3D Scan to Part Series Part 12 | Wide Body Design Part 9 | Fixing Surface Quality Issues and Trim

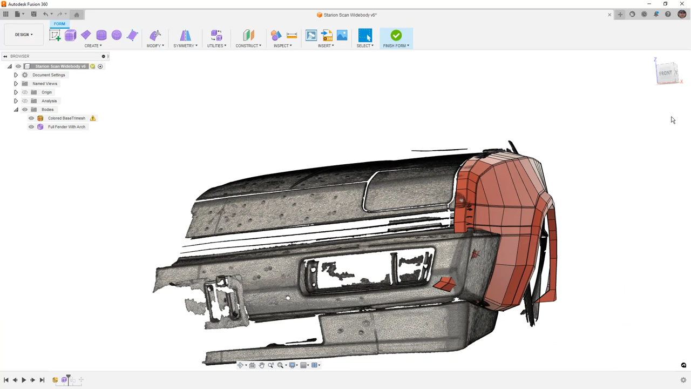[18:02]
so we're going to look at this in box display mode so alt and one on the keyboard and just take a look at what's going on with these shapes and we have four sides here
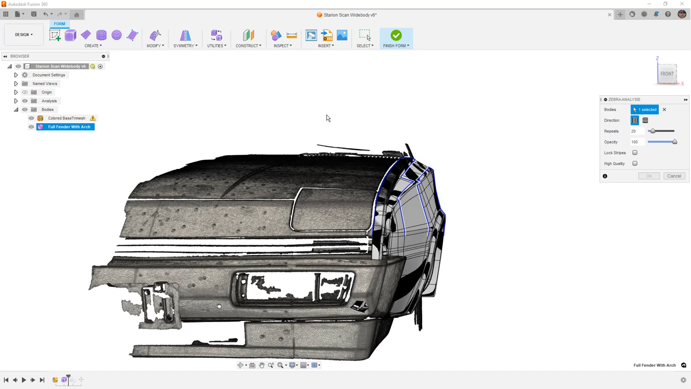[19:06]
and zebra stripes again make them horizontal and just take a look and see what we
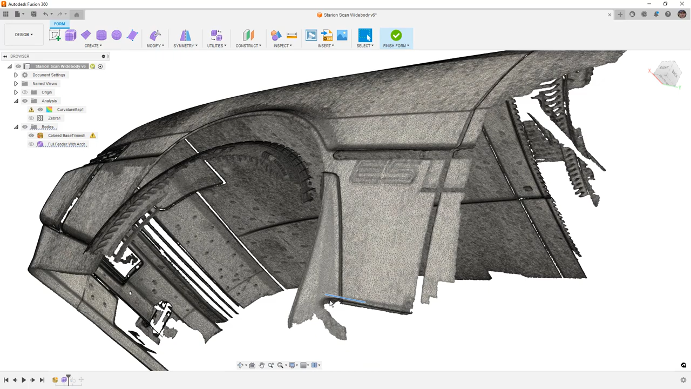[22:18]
car so this means i need to kind of artificially know where the fender is going to be going
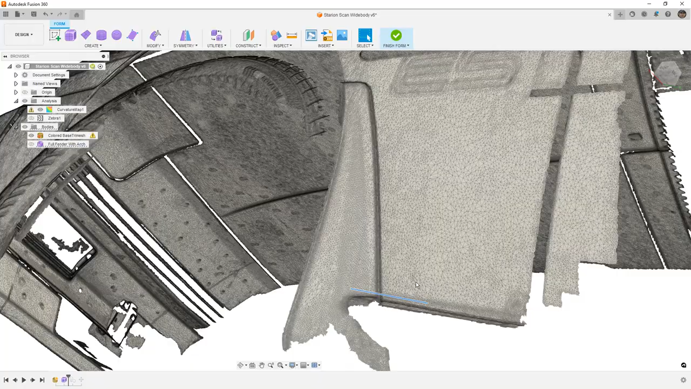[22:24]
and it's i mean it's a pretty straight shot from where it is so it's not too hard to do but you can
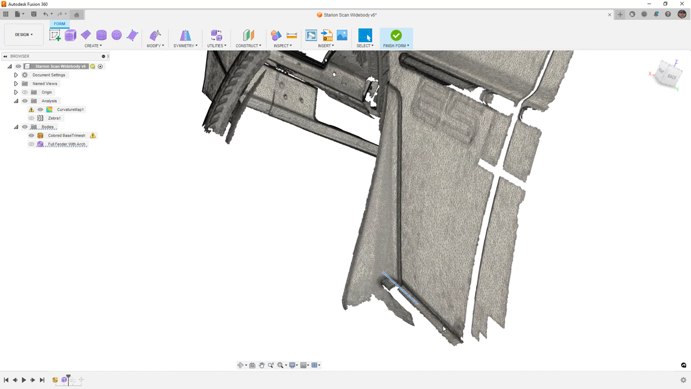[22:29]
see that there's a little bit of a lip here there is a small piece of trim that goes there it's a black plastic trim that just kind of covers up this the body seams and then it rolls underneath the car
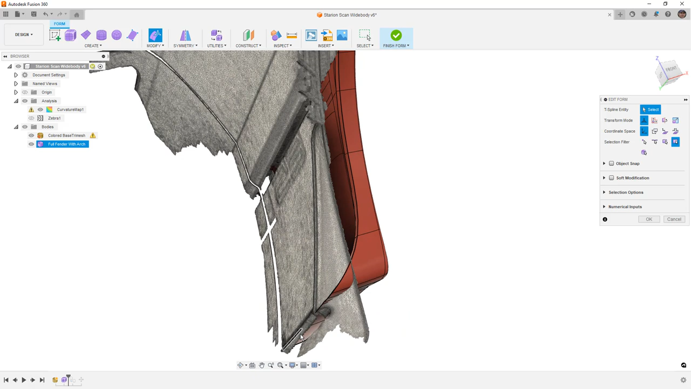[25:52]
be potential errors but we can see that this line right here sort of fits into that groove or
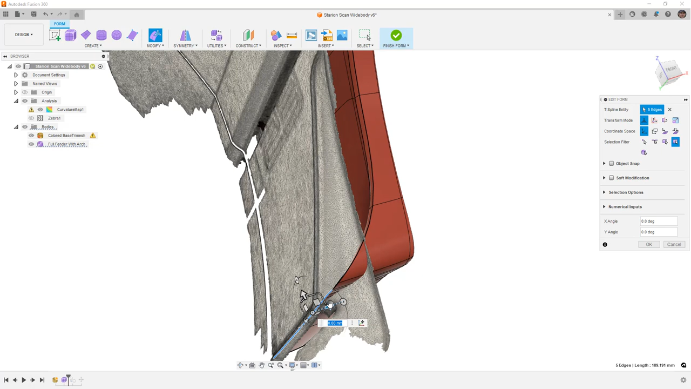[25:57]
that crease and this does give me the ability to potentially remake that little trim piece that
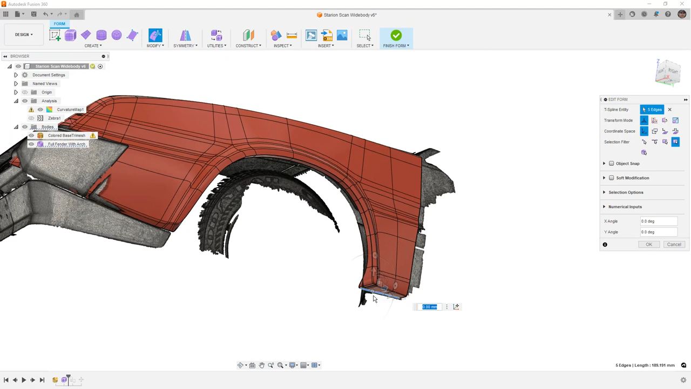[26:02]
goes there now currently it goes from the back of the front wheel arch all the way to the rear
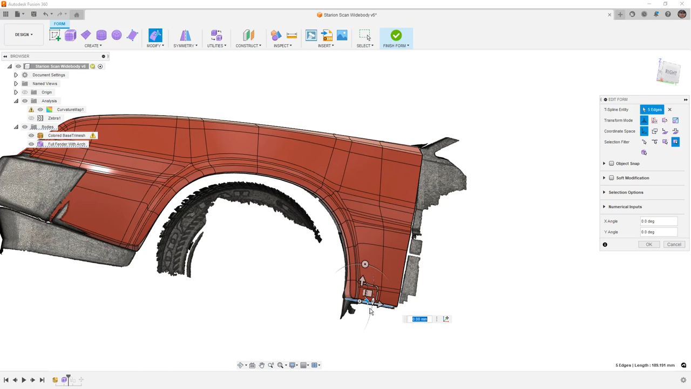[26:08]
but it could be potentially made in a couple sections because there are some screw holes at the bottom and
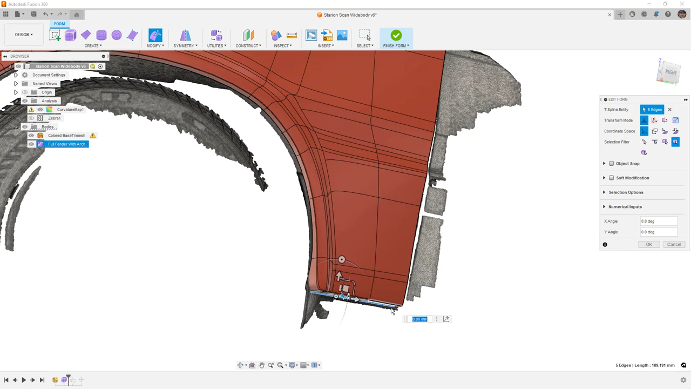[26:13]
it would allow me to build the bottom of this into that new trim piece and screw it on there will ultimately have to be some sort of side skirt which was on
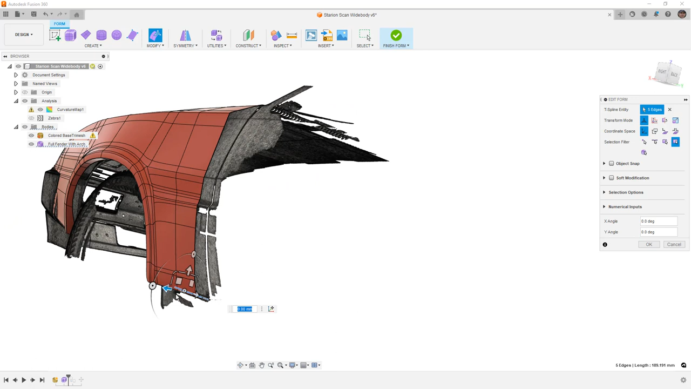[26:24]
the wide body version of this car but not on the narrow body and that would take up this
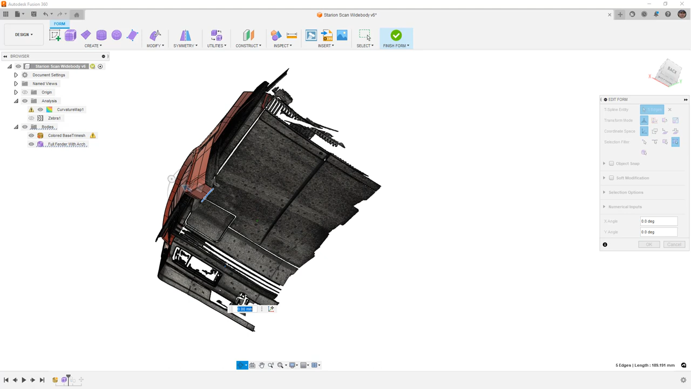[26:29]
extra space as well because the car does roll down and go under from there but um that would sort of fill
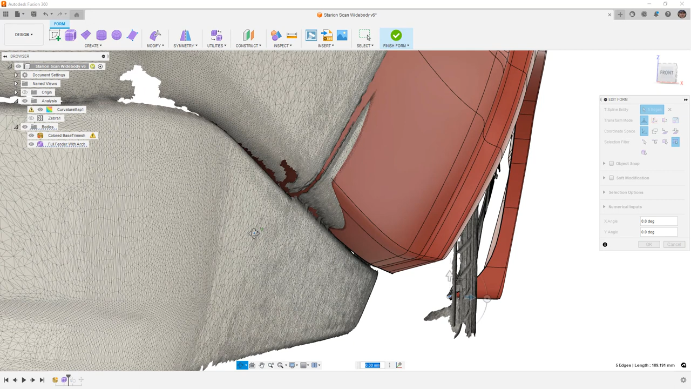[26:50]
fitting into the car and for that let's hide the mesh for a second and just
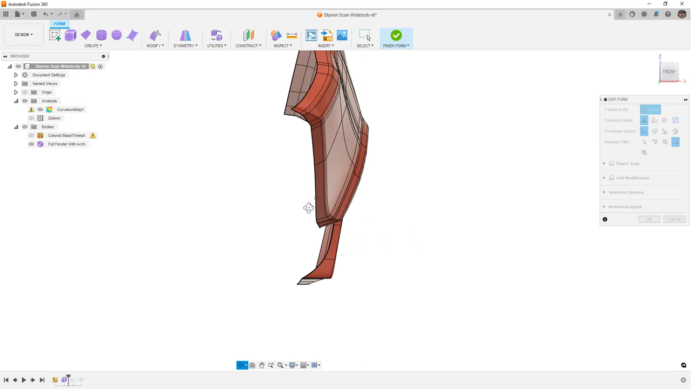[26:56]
take a look at it and again we're not worried about what's going on up here but one thing that we need to consider
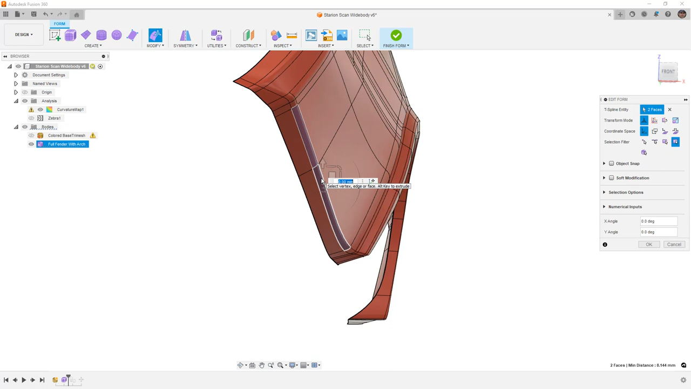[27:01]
is the distance between these edges that is going to be something we really need to make sure that we maintain so what i'm going to do is with those edges selected i'm going to move
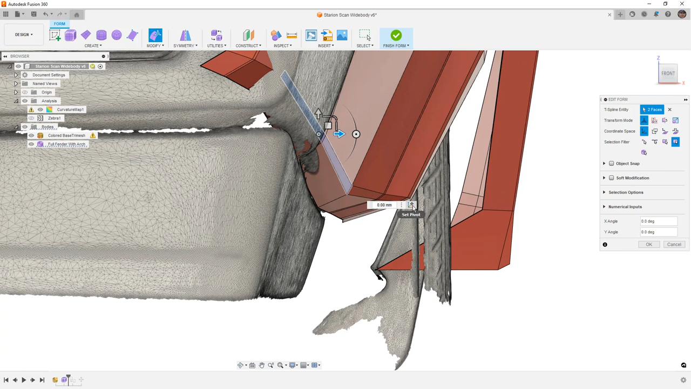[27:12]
my pivot point back here and i want to
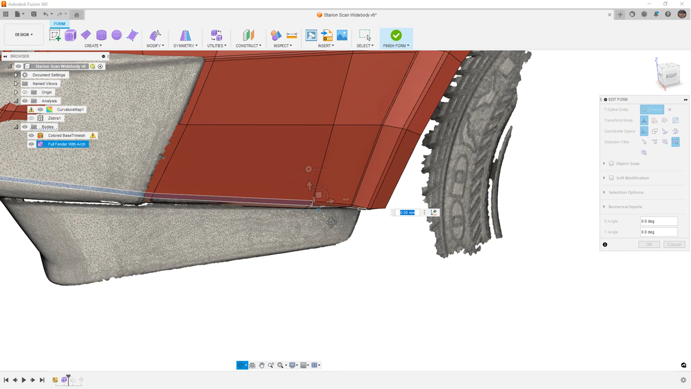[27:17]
rotate that so i'm going to try to view it a little bit from the top and begin rotating that out five degrees
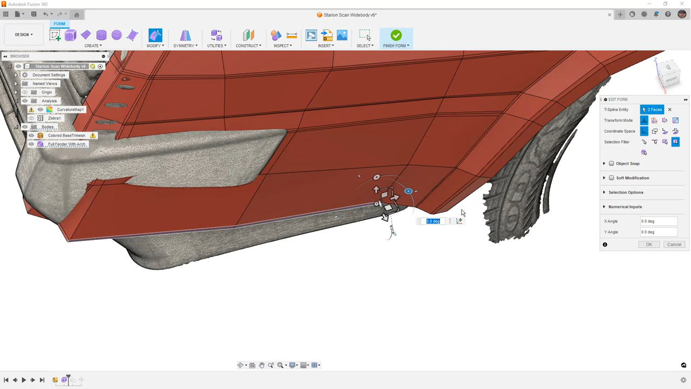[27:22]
is too much so maybe i'm going to go one degree and we can see that now this puts it a little bit
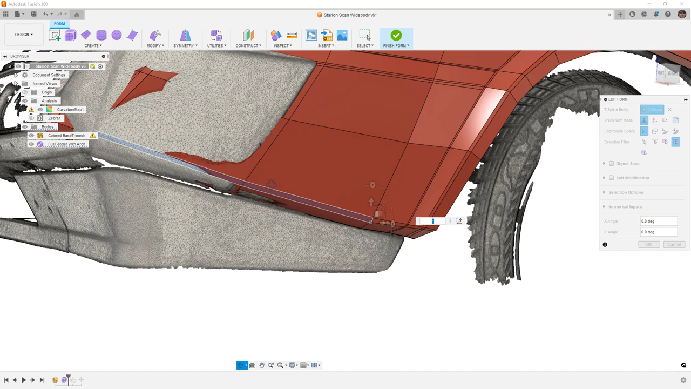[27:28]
closer to where i would expect that fender to be and then i can take this bottom edge probably just that vertex
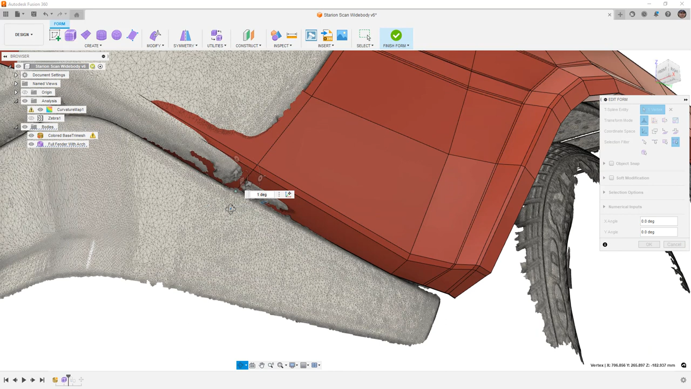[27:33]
and i can move that i'm going to go to a bottom view double click the mouse wheel
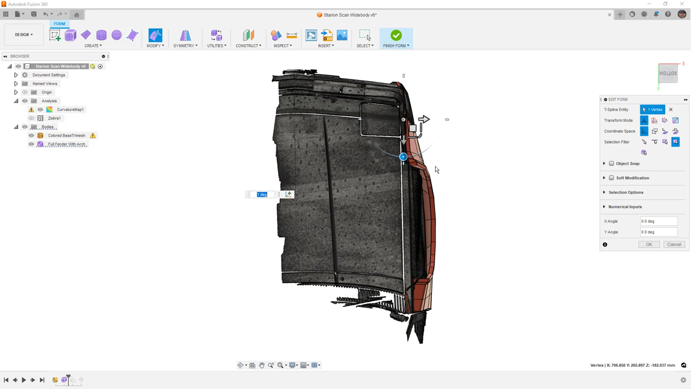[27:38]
and sort of move that and what i'm looking to
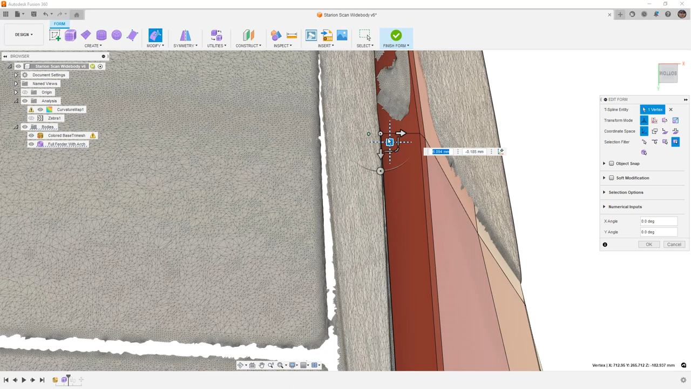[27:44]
do is just make some general adjustments i'm going to find where this vertex is and again if you've got multiple in the same area make sure that you move them all together so you don't
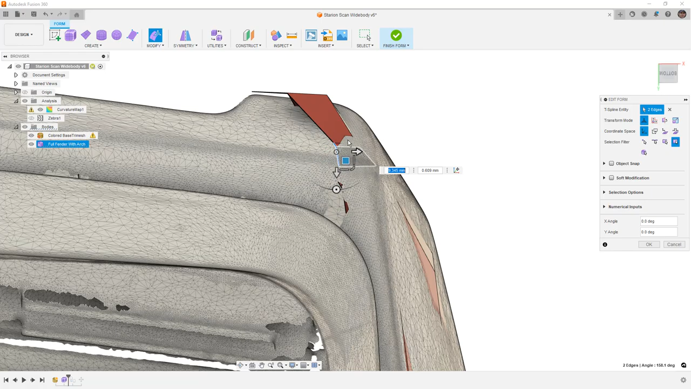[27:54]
really mess up the curvature too bad all right so it's
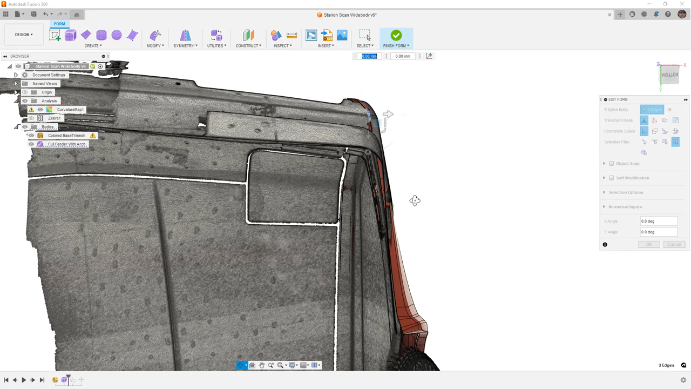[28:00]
looking better we've got a little bit of overlap there and then i just want to push these back so i'm going to take